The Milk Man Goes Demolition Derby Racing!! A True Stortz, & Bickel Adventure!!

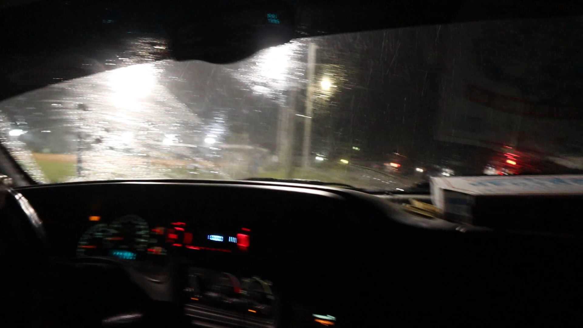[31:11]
Oh, the old Chevy does it. We'll idle up it. Come on. That was a lot of water.